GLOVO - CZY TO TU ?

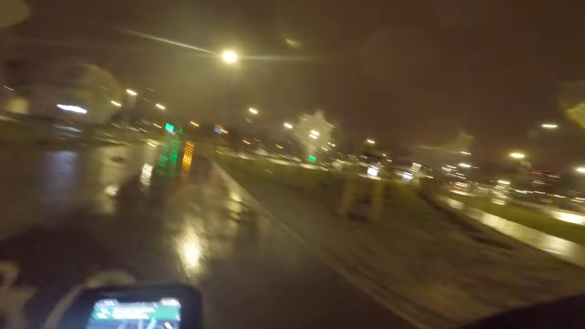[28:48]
Chyba nie tędy. Nie wiem, tędy jechałem. Dobra, jebać. Gdzieś wyjadę. I tak mam się pół godziny jeszcze po mieście kręcić. Tam maczka widzę z prawej strony. Nic mi z niego nie da.